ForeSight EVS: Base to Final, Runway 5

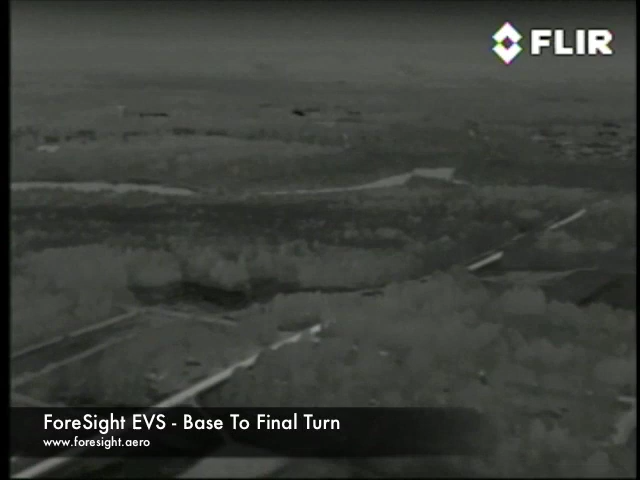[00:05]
We're flying a Sting light sport aircraft equipped with a foresight infrared enhanced vision system mounted near the tip of the right wing.
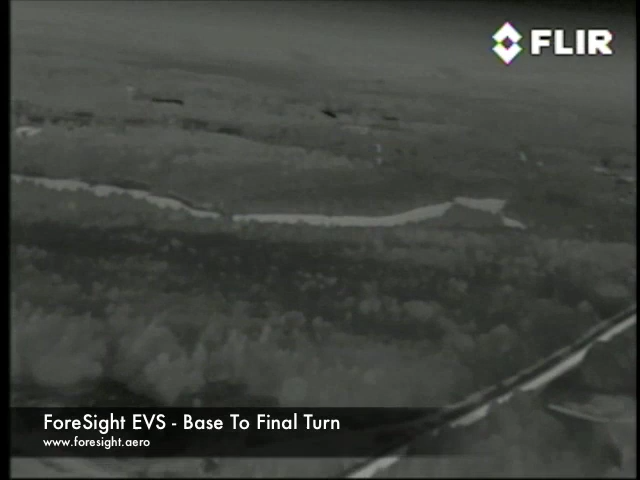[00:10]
In this video clip we're performing a base to final turn for runway 5. In the foreground we see a small lake bordered by trees.
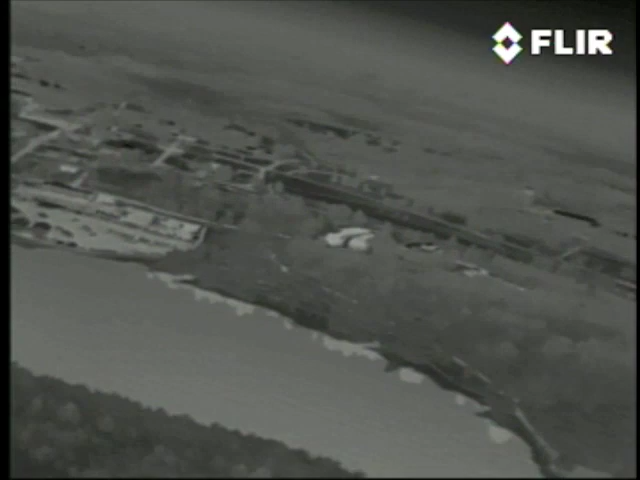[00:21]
The trees are warm and their heat is reflected along the borders of the lake just like their visible images would be reflected in the daytime.
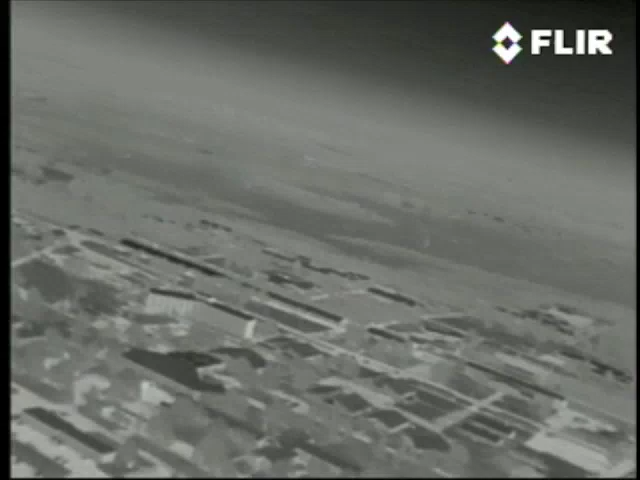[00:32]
Now we're seeing cold dark rooftops in the foreground and warmer paved areas streets and parking lots.
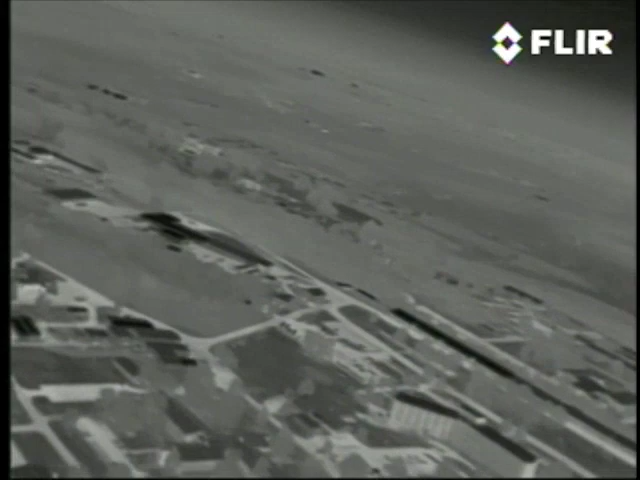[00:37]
Wooded areas are interesting the tops of the trees are warmer than
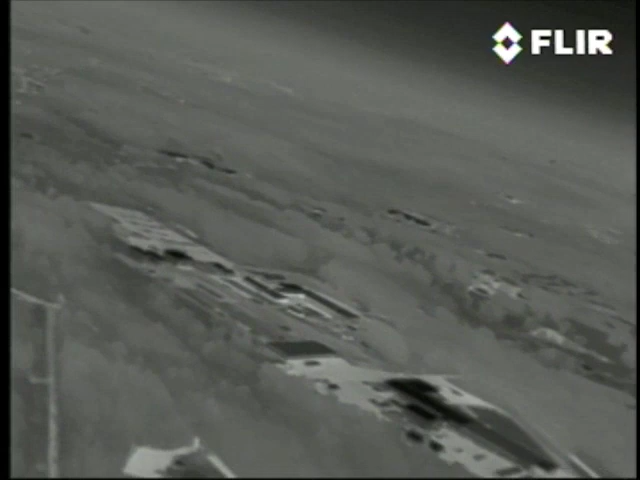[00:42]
their bases as the turn continues some low ridges stand out against the cooler
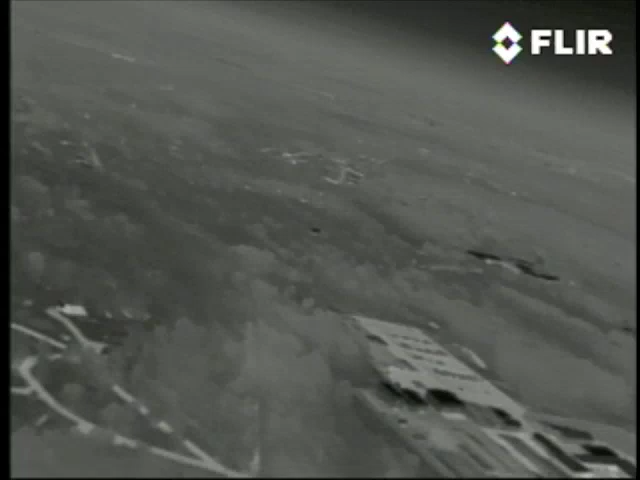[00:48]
shallow valleys and a typical suburban residential area comes into view.
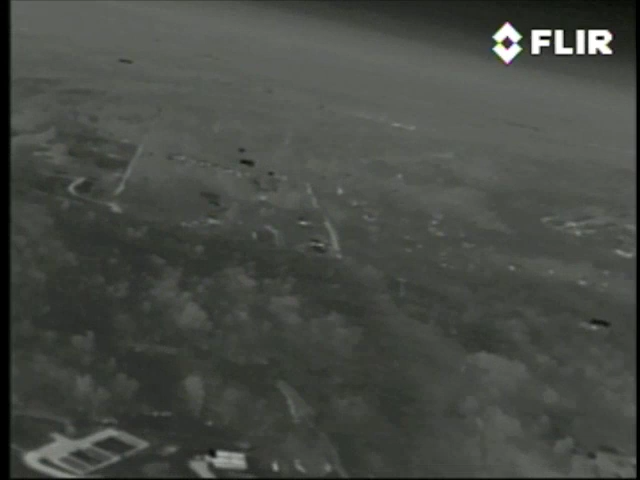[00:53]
And just entering the frame at the upper left is the approach end of runway 5.
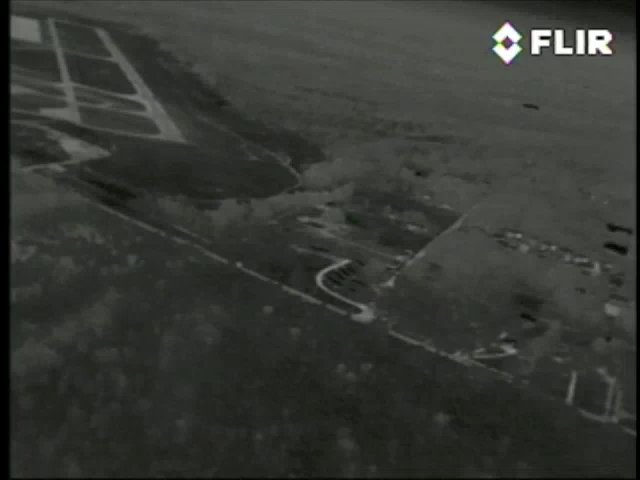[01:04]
We're pretty high here on short finals so we'll do a rapid descent for a low past over the runway.
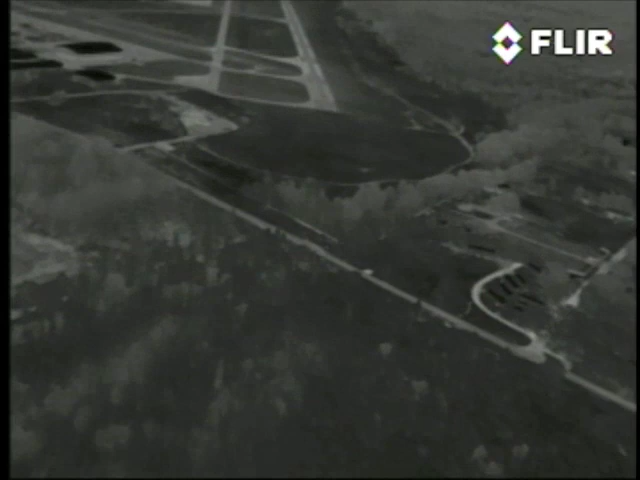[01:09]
There are hangers out to our left and a taxiway parallel to the runway.
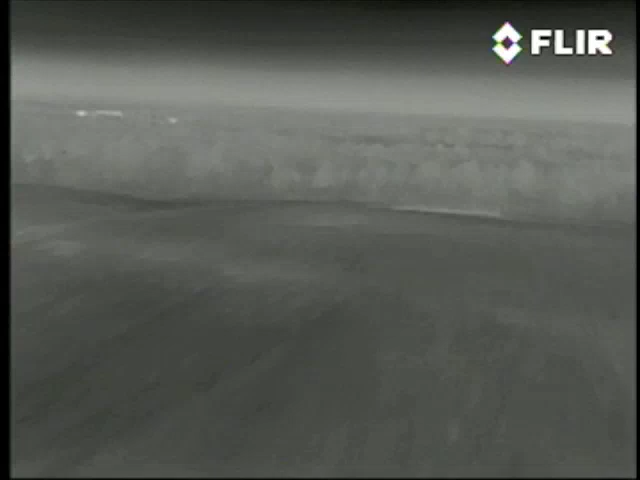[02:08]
So finally let's climb and take a turn to the right for a quick peek at a new big-box store.
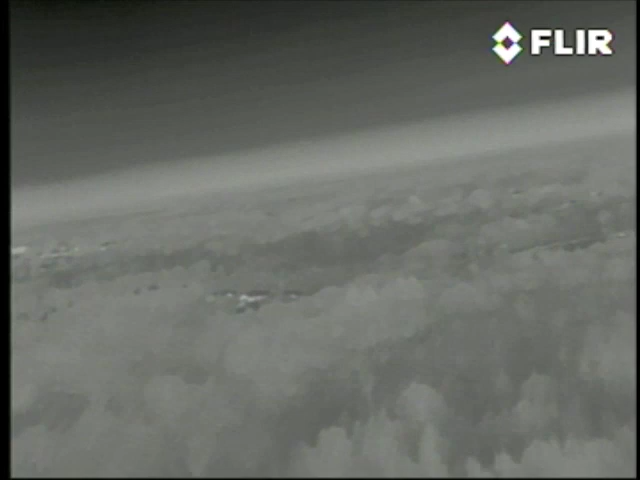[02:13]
There it is acres of roof even more acres of parking.
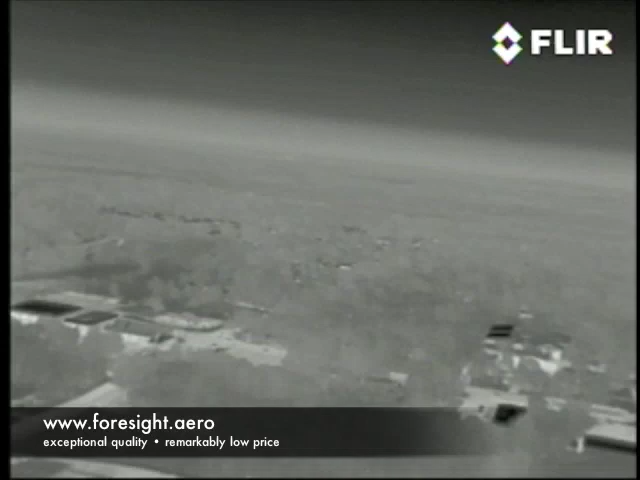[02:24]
For more information about the Foresight EBS visit our website at www.foresight.aero www.foresight.aero.co.uk